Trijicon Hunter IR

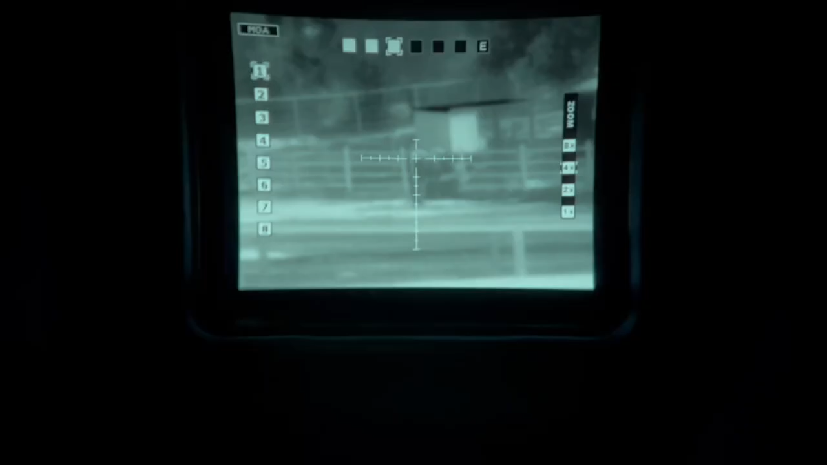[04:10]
All right in this shot here I've got a horse in the center there.
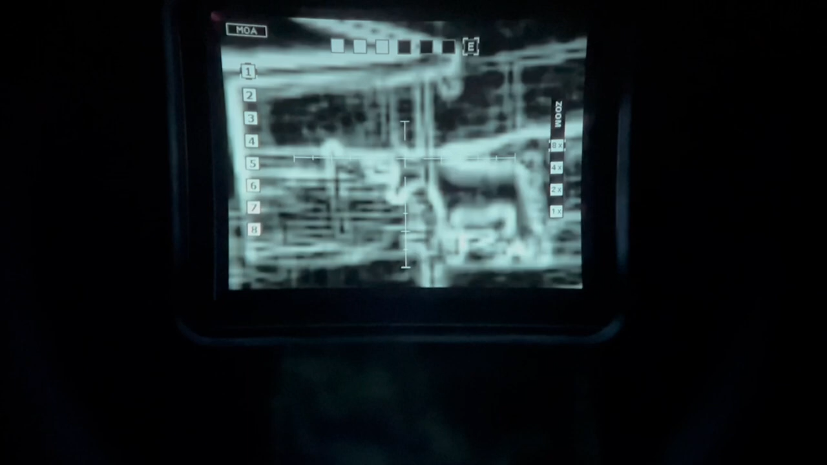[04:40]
But that gives you an idea kind of how it looks.